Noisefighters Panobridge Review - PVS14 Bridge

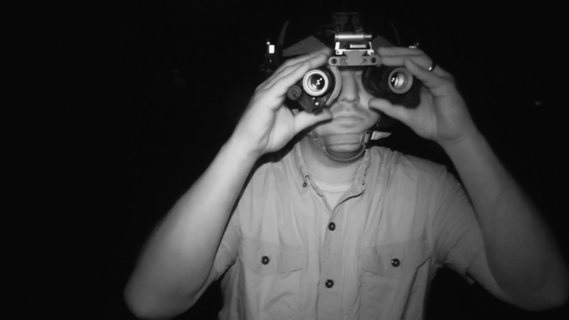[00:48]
thing i've reviewed so that's just it is what it is night vision up front
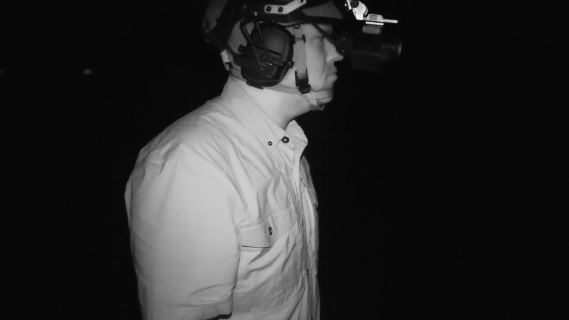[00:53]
is like a superpower that you can buy so night vision number one is just cool but then having this product right
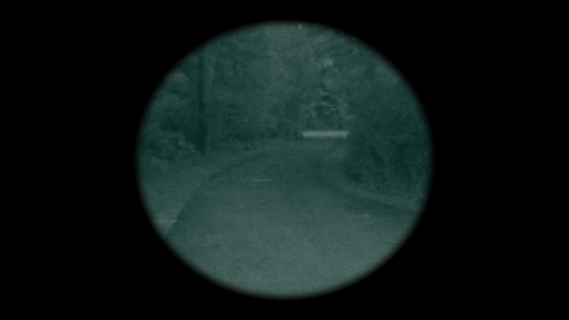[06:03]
degree field of view and this is what worked really well if i knew i was going to be uh focusing on one specific target doing some handgun shooting things like that with a red dot i would i had a little bit
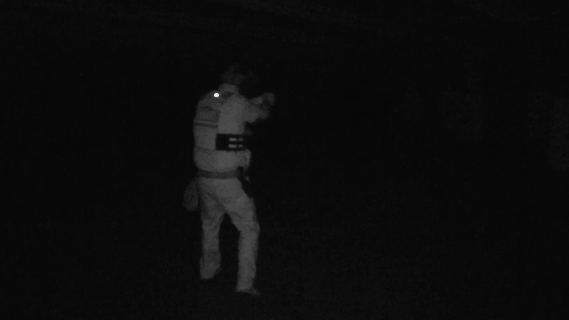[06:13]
more success running it in more of a traditional binocular setup because that way i could present the gun the red dot
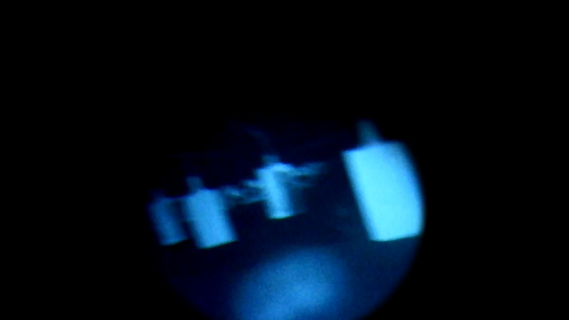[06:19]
would be right here and then the reticle is right there because we're focused at the target and our red dot projects
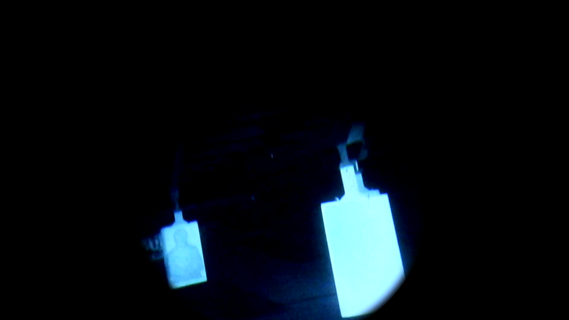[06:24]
if you will it it just worked absolutely amazing as you can see in the footage here now when
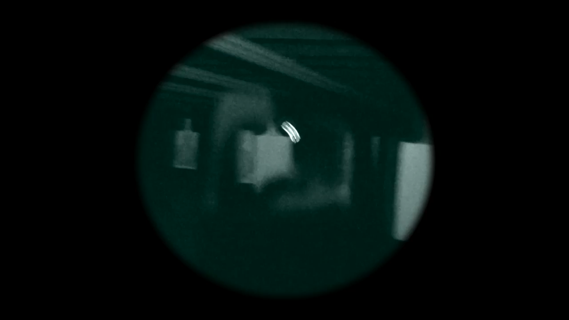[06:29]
i was using the panel mode i did find that i'd have to put the handgun
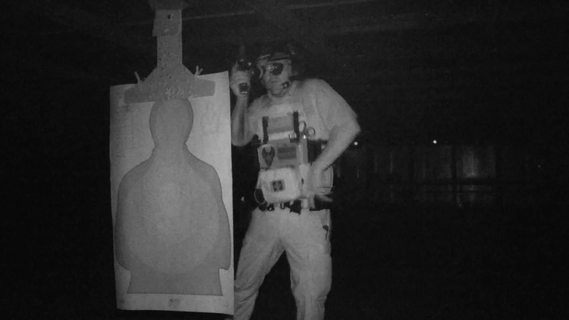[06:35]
out a little bit more or i'd have to turn my head slightly not a deal breaker by any means no big deal
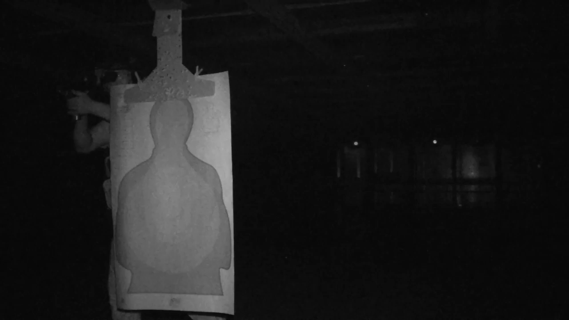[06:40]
but i did find that that was just one observation use experience or if you are going to run like an ir laser on your handgun or something like that then it was
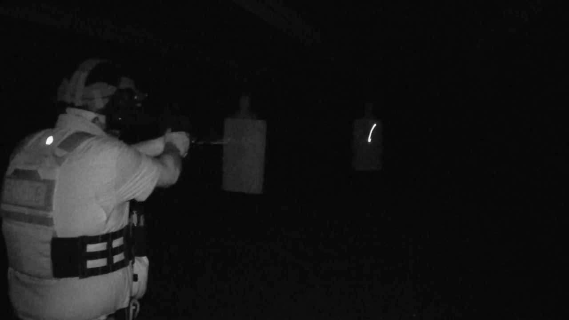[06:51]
no big deal you could keep it in the panel mode and then simply the laser would be you know in your vision
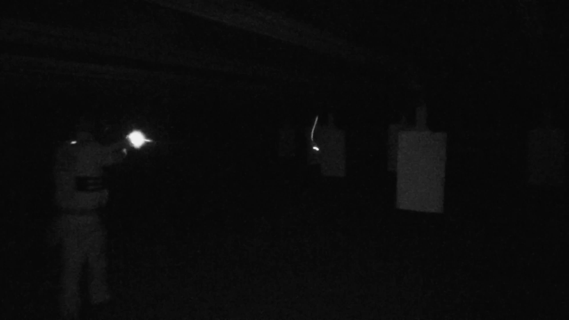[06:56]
and you could aim with the laser so that worked really good but basically once you get your mount set up
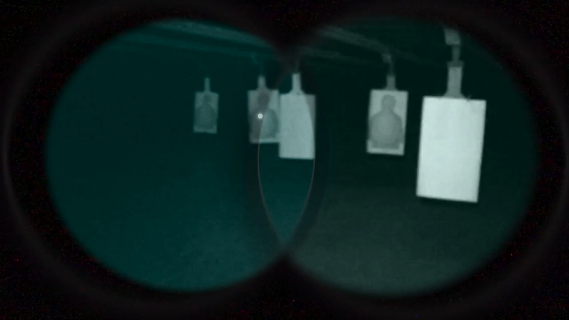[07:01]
and you have that sweet spot everything just kind of comes together and there's a slight gap in the middle that i found was even kind of handy if i needed to like check my phone or use something you know really close and local where i didn't have to rely on the night vision it worked out just fine
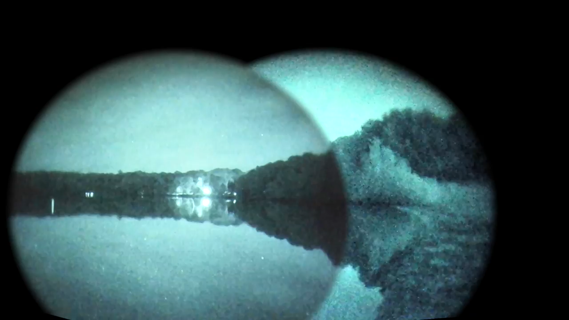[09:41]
can simply use it as a set of night vision binoculars which is really cool additionally if i do put it on a bump helmet or something like that if i am looking for someone having that additional field of view was an absolute advantage compared to that 40 degree i was able to walk i drove the utv around on some private property while i get used to driving with night vision and
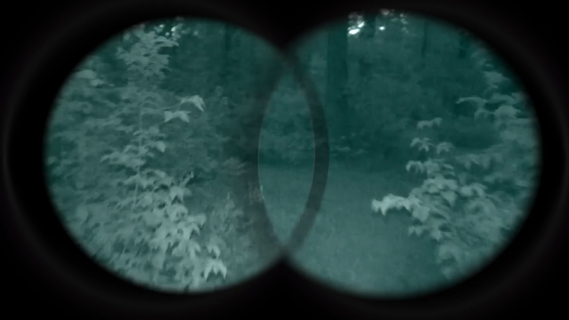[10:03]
it having that additional field of view was just an absolute advantage it was just a really really cool user experience here is the actual panel bridge itself like i said it consists of an arm
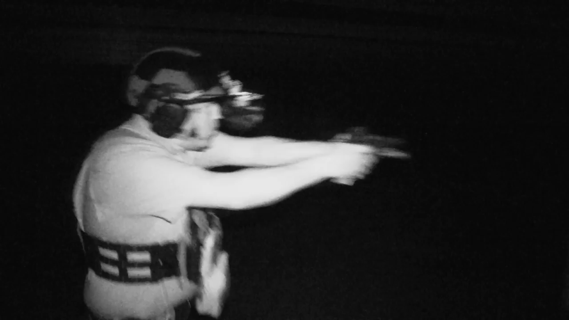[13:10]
it in for a binocular that 40 degree focused easy come back out and now i can do searching i can do walking navigating whatever it might be now the only thing that i did notice that i wish